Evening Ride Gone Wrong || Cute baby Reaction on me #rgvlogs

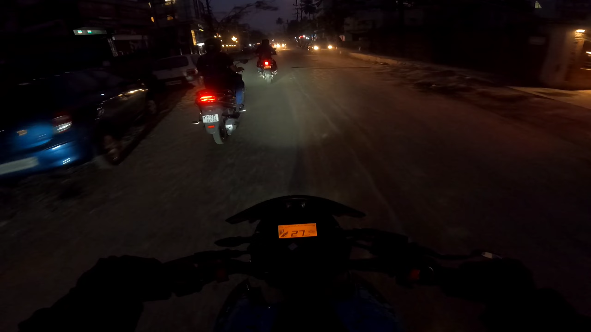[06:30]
এই চিটি রাইড কৰি কিন্তু কিবা এটা ভাল লাগে কিন্তু হাইৱেত চলাব নোৱাৰি মই এদিনো আপোনালোকক ৰাতি রাইড কৰি দেখুওৱা নাছিলোঁ আজি ৰাতি রাইড কৰি আছো চিটি রাইড
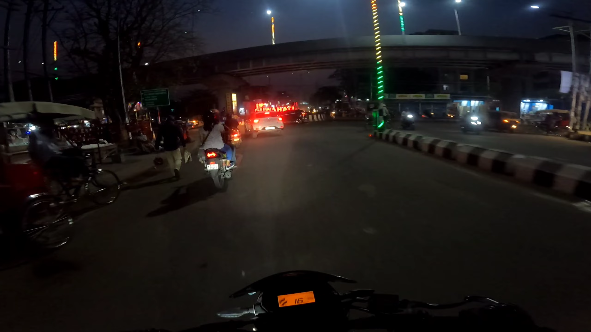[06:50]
এফালে চাওক আই লভ গুৱাহাটী আৰু লাইটবিলাক গোটেই টিপ টাপ মাৰি আছে কিয়
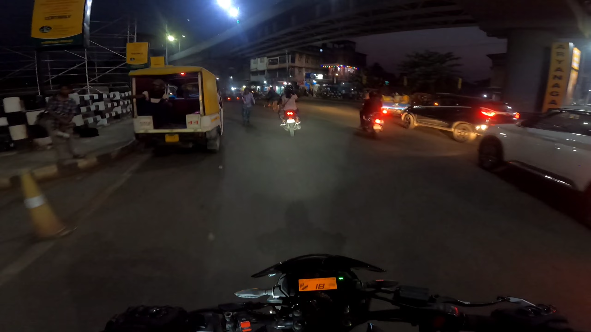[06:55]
নাজানো কিবা ষ্টাইল টাইপ হৈ গৈছে দেখোন এইটো কিন্তু কিবা প্ৰব্লেমৰ কাৰণে হৈ আছে